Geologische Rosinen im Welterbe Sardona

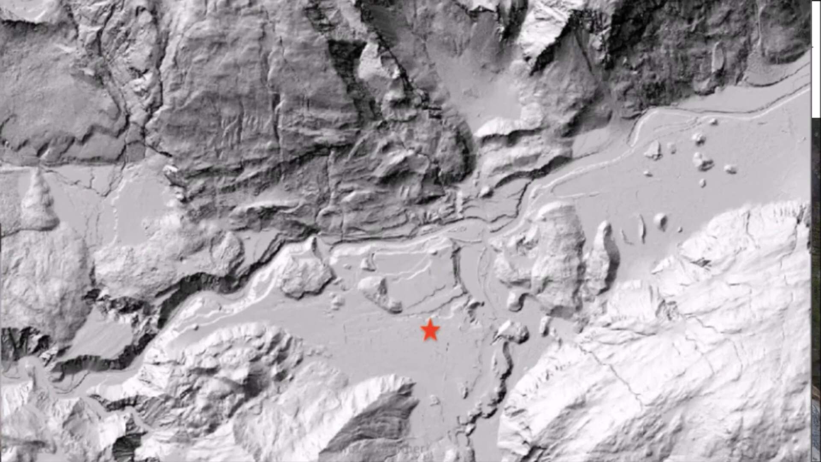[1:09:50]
Wie soll ich sagen? Man sieht, dass da Rinnen hat, die da hinten durch sind. Und es hat Rinnen, die da bei Bonaduz runtergehen. Man sieht, dass die Bonaduz-Formation zerschnitten worden ist. Landschaften, die Bergstürze, und wir sehen, wenn wir in diesem Gebiet sind, dann ist alles beieinander.
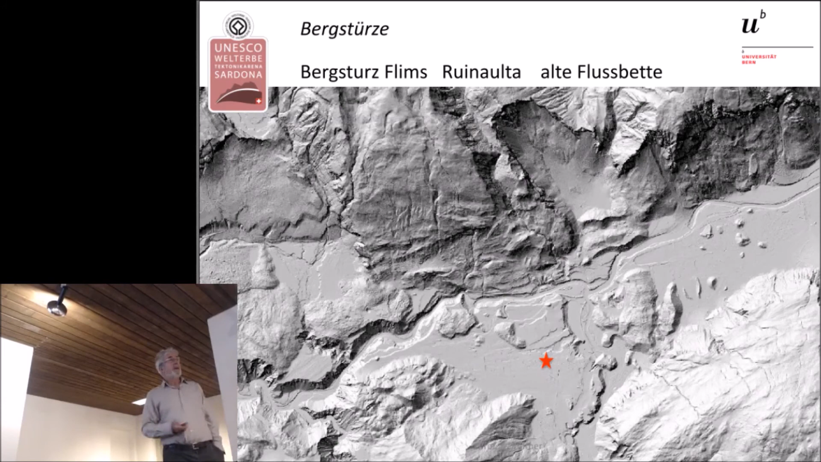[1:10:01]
Wir haben super Landschaften mit den Kalkbergen, wir haben die Hauptüberschiebung und wir haben auch den Bergsturz mit dieser spektakulären Rubinaute.